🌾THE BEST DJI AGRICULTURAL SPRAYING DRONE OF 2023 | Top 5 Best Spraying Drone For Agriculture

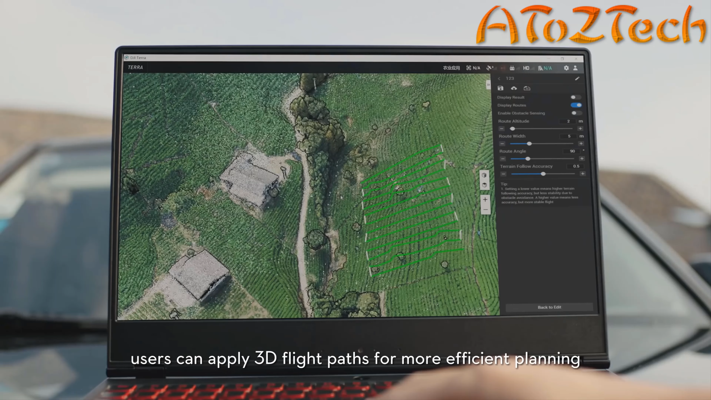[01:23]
users can apply 3D flight path for more efficient planning. T20 is capable of flying precisely above flight path on multiple application scenarios.
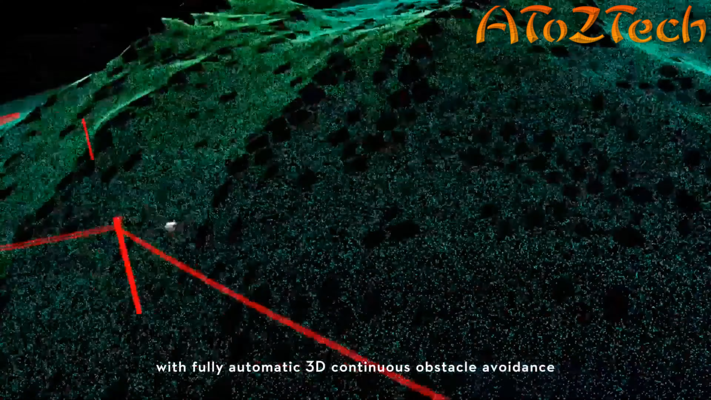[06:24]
A spatial intelligence sensing system with fully automatic 3D continuous obstacle avoidance.